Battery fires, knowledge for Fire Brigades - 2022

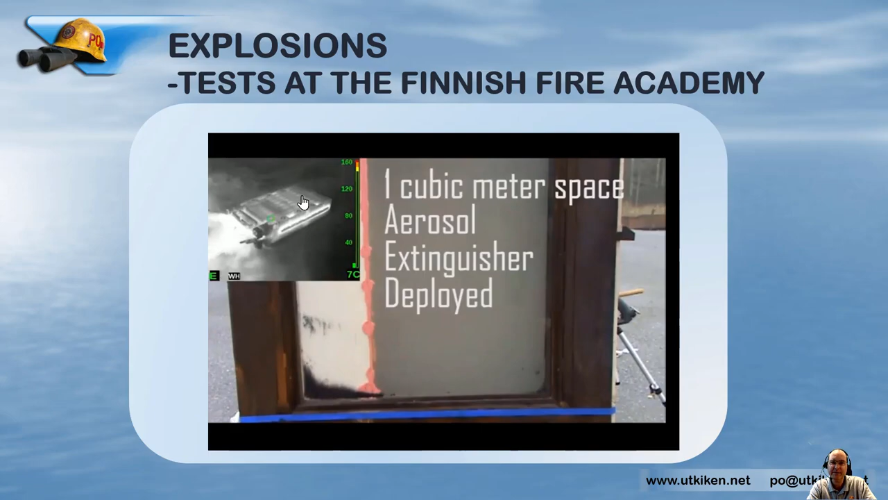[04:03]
lithium ion battery in thermal runaway and an aerosol extinguisher deployed. And you saw this explosion.